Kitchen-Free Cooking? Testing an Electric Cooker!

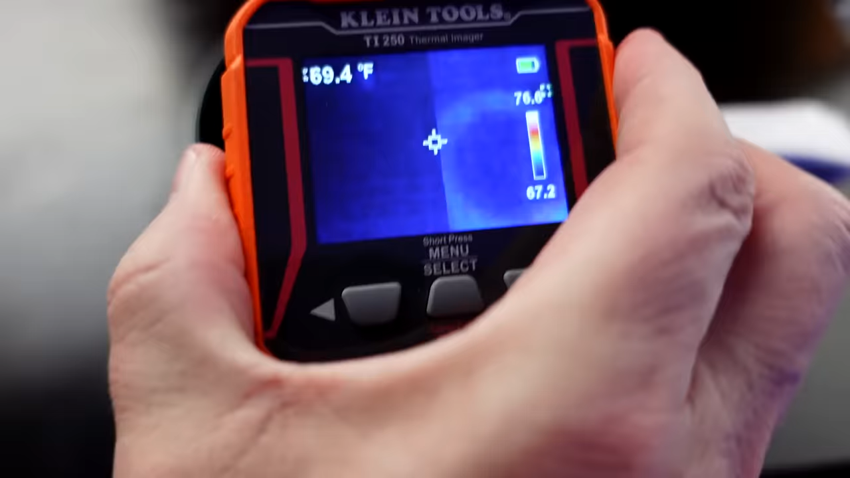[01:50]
On screen: spot 69.4°F
See how fast it actually is. Oh, it's warming up quickly. Warming up quickly. Keep an eye on that number on the top right hand side that says 152 right now. That's the hottest temperature on the screen. It looks like it's not totally even. It's kind of a C shape on the heating element.
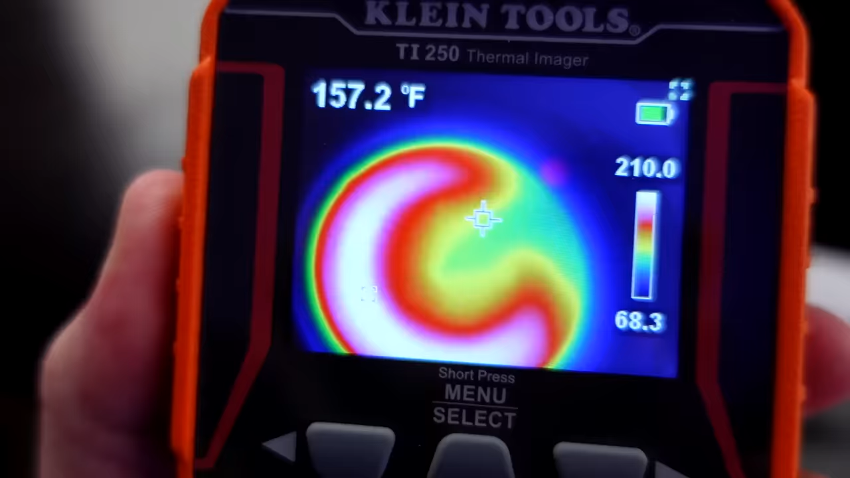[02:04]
On screen: spot 157.2°F
Keep in mind this is the low 250 watt setting so we'll see how warm it gets.
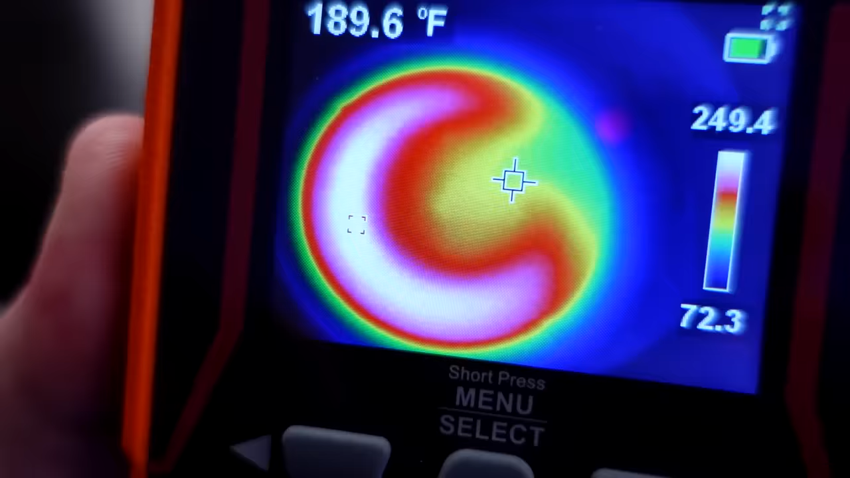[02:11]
On screen: spot 189.6°F
Let's check that out.
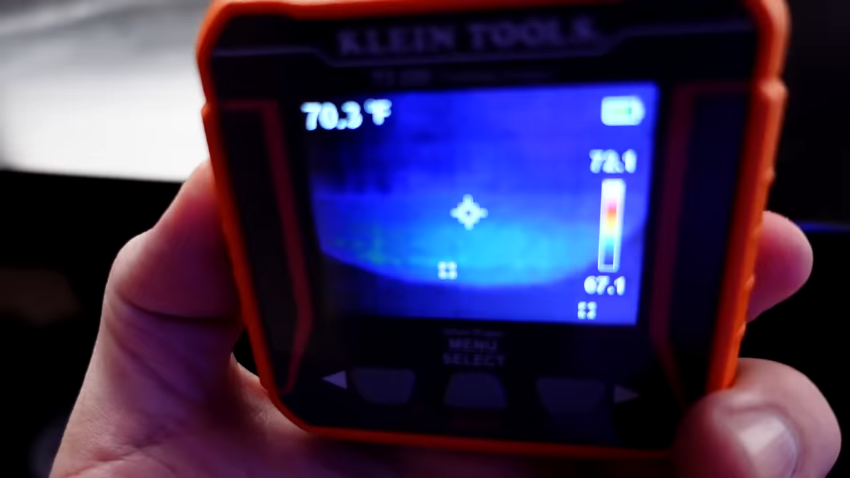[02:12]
On screen: spot 70.3°F
Right now it doesn't look too warm at all really.
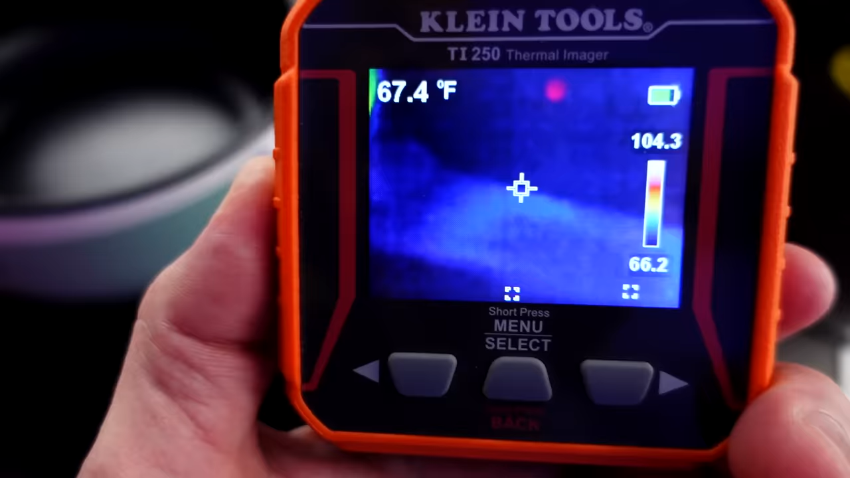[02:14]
On screen: spot 67.4°F
Handle's not looking warm either. We'll check back a little bit after it's warmed up but you can see it's
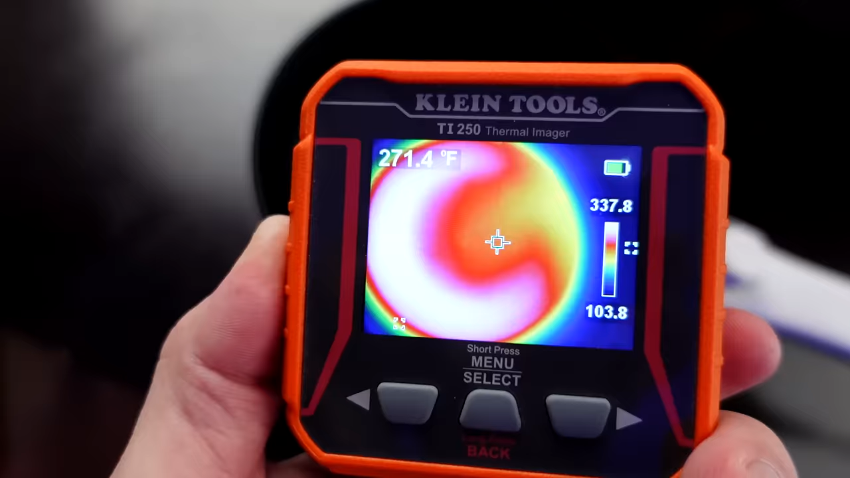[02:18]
On screen: spot 271.4°F
evening out just a little bit but we'll keep an eye on this. Right now we're in the 350 range but it's still slowly increasing. We're still on low and it's in the 430s and still increasing. I'm guessing it's going to get to around 450. That seems like a nice round number. Will it get there and stop?
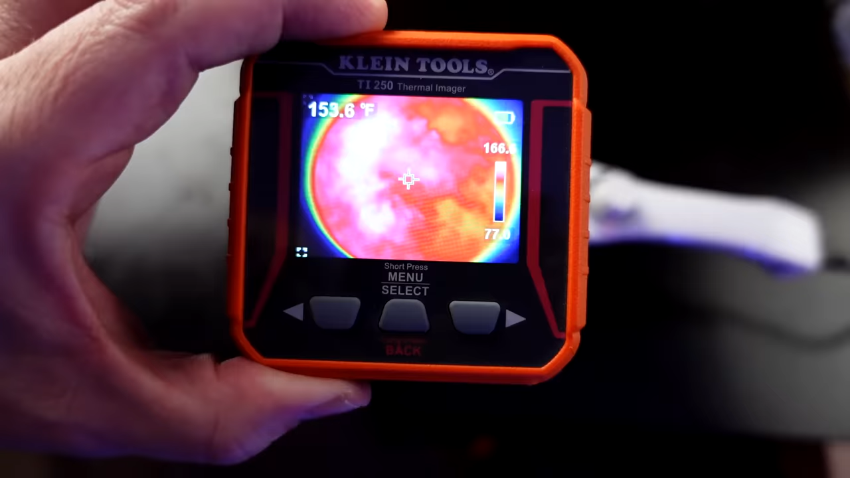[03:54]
That looks like some, some rogue planet that's a, that the James Webb telescope's filming, doesn't it? But it also looks like there is one side's warmer than the other. The bottom is staying pretty cool to touch.